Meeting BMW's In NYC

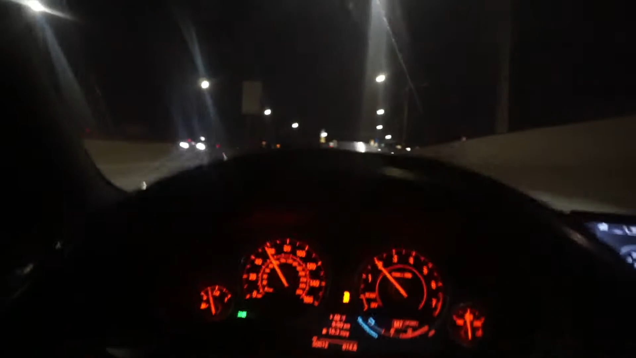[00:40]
Recar, but yeah, you can see we cruising over the nice little area. If you look in the distance, there's Manhattan right there. Manhattan is pretty damn, I think this is the executive right here, yep. So, right over here by the water.
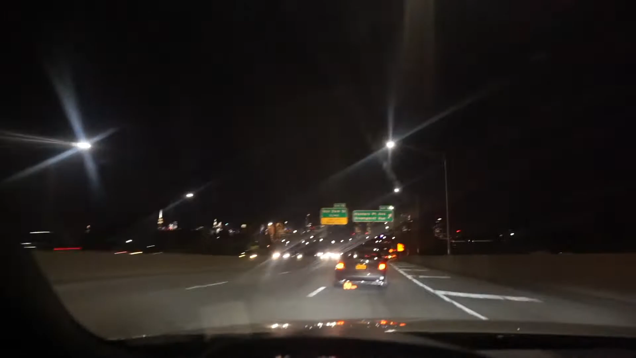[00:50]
It's supposed to be like a little photo shoot thing too. A little something going on. So we're going to see. We're going to see how it is. We're going to take y'all along.